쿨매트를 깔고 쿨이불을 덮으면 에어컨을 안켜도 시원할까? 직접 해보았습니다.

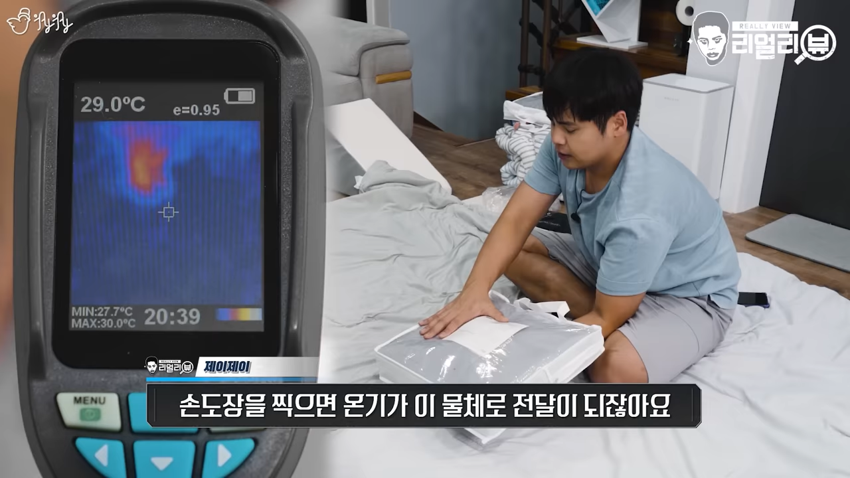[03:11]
On screen: spot 29.0°C, max 30.0°C, min 27.7°C
손도장을 찍으면은 온기가 이 물체로 전달이 되잖아요? 그래서 이렇게 손자국이 일시적으로 남아있다가 천천히 사라지게 됩니다. 과연 광고처럼 쿨 이불은 일반 이불에 비해서 엄청나게 빨리 식을지?
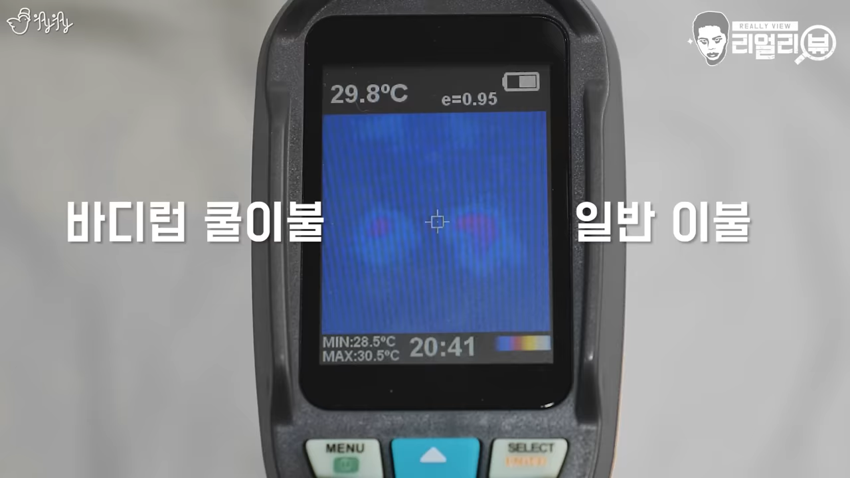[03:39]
On screen: spot 29.8°C, max 30.5°C, min 28.5°C
오오오오 사라진다 사라진다 사라진다 사라진다 그렇게 큰 차이로 빨리 확 사라지진 않는데?
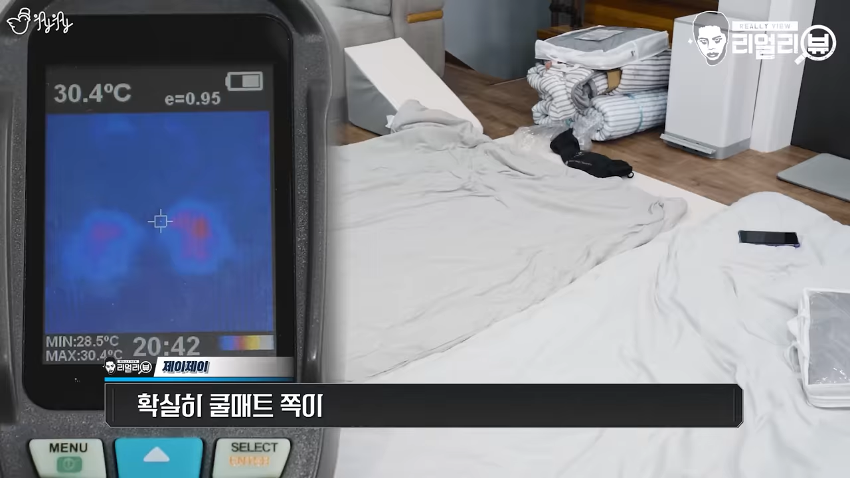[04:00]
On screen: spot 30.4°C, max 30.4°C, min 28.5°C
확실히 쿨 매트 쪽이 조금 더 빠르게 사라지는 것 같이 보여요.
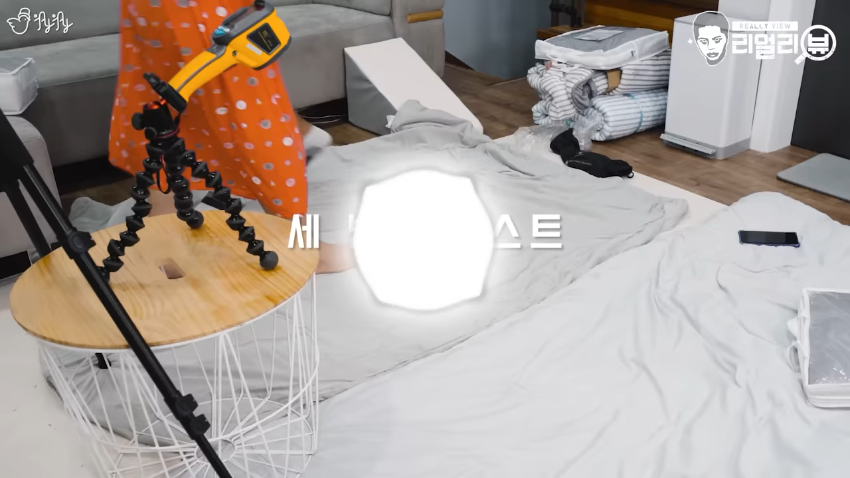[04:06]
혹시 모르니까 여자친구 손으로도 한번
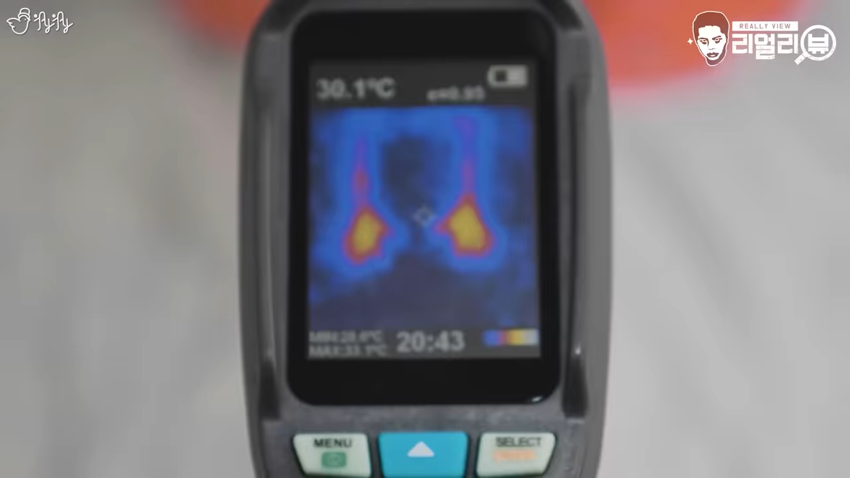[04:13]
On screen: spot 30.1°C
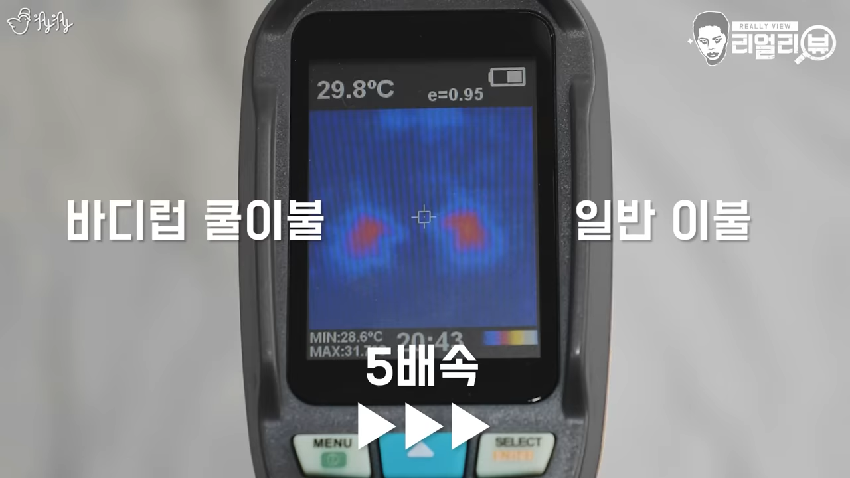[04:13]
On screen: spot 29.8°C, min 28.6°C
이번에도 아주 미세하게 쿨 이불 쪽이 조금 더 빨리 사라지는 느낌적인 느낌인데 세 번을 다 했음에도 쿨 이불이 빨리 식었다.
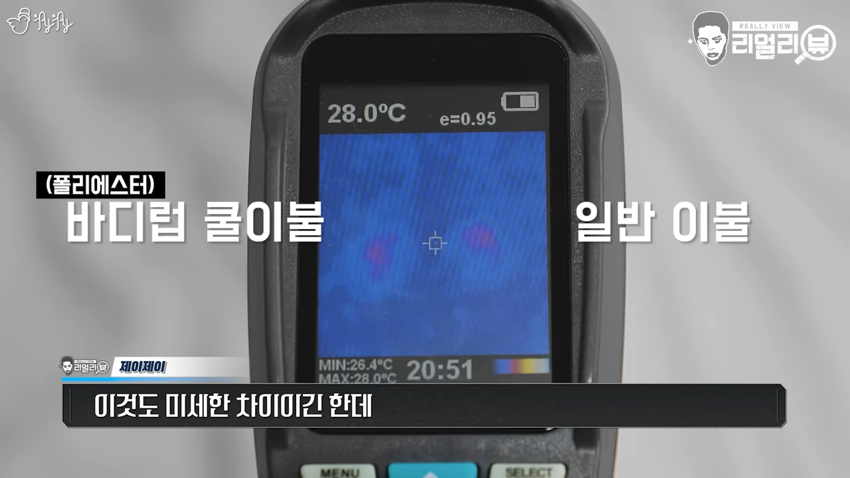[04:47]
On screen: spot 28.0°C, min 26.4°C
음 이것도 미세한 차이긴 한데 쿨 이불 쪽이 조금 더 빨리 온기가 식난다.
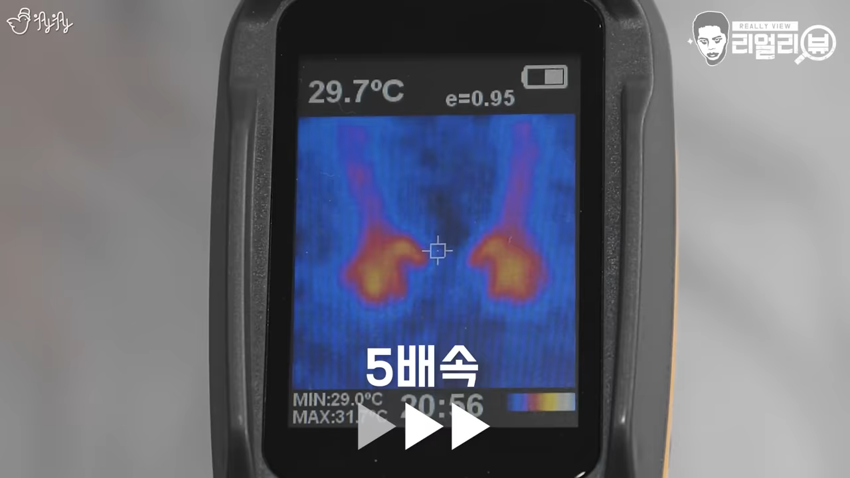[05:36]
On screen: spot 29.7°C
이거는 열이 더 오래 머무르는 느낌인데요, 오히려? 한 번 더 해볼게요.
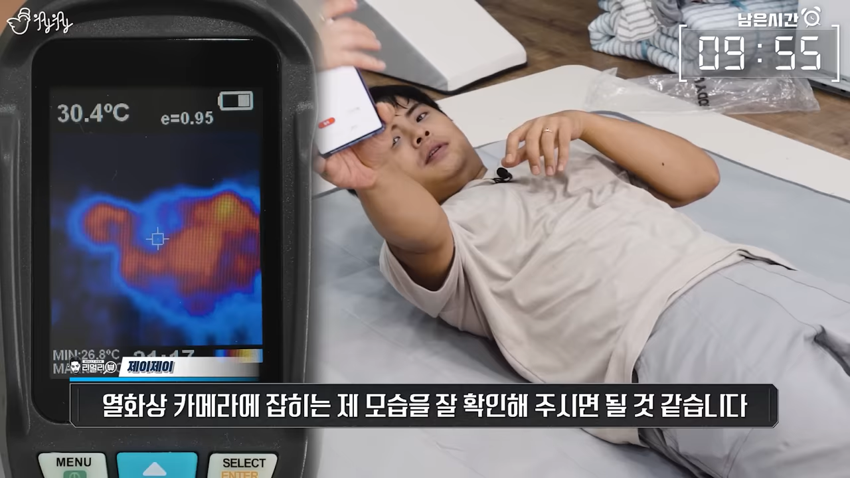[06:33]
On screen: spot 30.4°C
자, 시계 가지고 가시고 열화상 카메라에 잡히는 제 모습을 잘 확인해 주시면 될 것 같습니다. 바닥이 차가워져가지고 내 몸이 시원해진다! 솔직히? 안 느껴져!
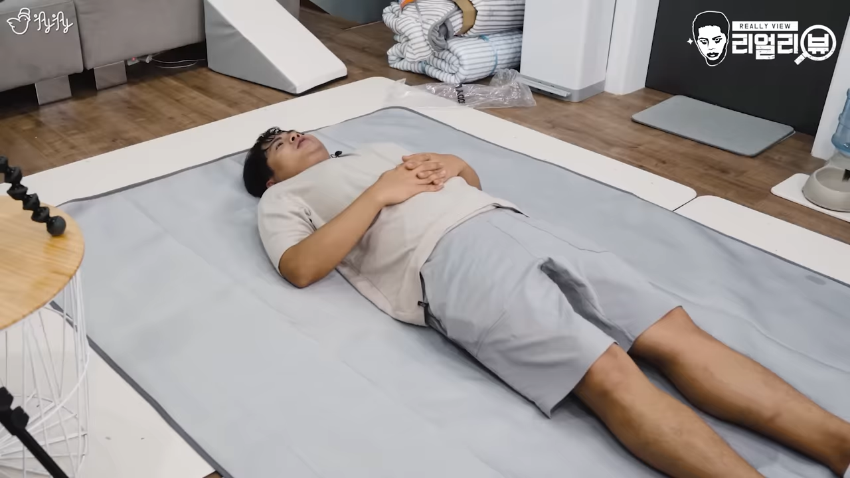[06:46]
지금 방의 온도가 29도가 넘거든요. 지금 뭐 어떻게 바뀐 게 조금 육안으로 잘 보이거나 이런 거 좀 있나요?
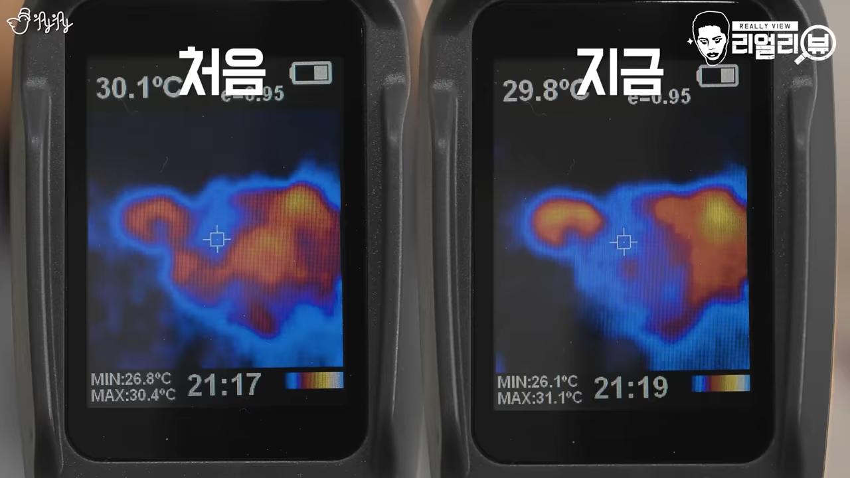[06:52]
파란색 면적이 좀 넓어진 것 같기도 하고? 얼굴은 노래요. 얼굴이 노랗다고요? 말을 너무 많이 해서 그런가? 조용히 하고 있어야겠다.